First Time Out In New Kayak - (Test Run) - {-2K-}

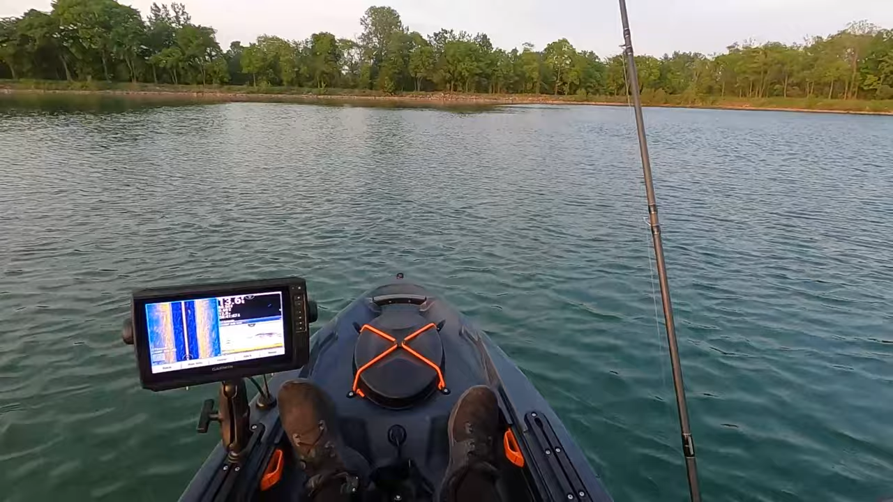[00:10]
it's my first trip on my new kayak it's the old town topwater 106 just now got my fish finder installed took so long I wanted to do
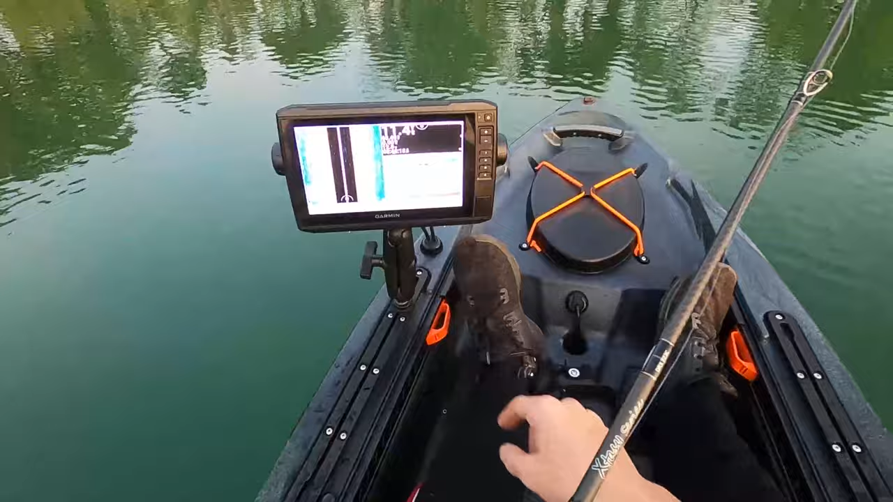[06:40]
assuming that views like right underneath my kayak